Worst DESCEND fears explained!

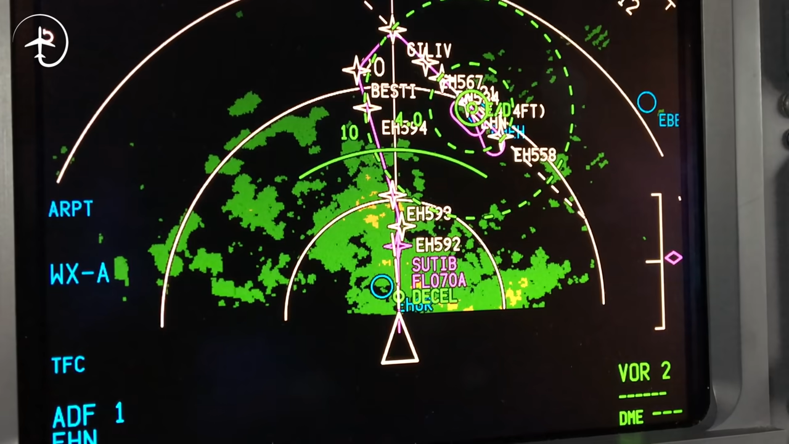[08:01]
We'll see that as a red area or an orange area on our weather radar.